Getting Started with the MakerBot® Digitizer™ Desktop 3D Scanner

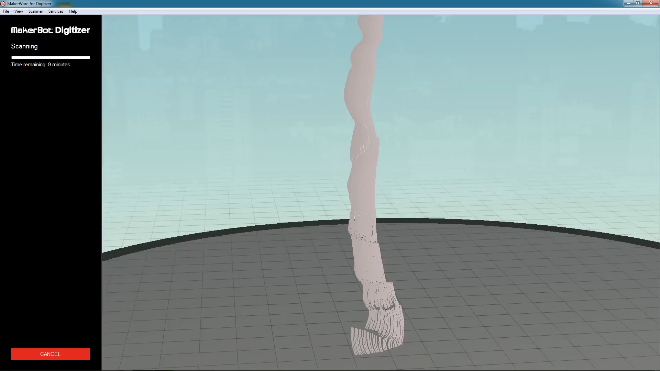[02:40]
The laser light is reflecting off the object into the camera sensor, and the software is processing it into a 3D point cloud on screen.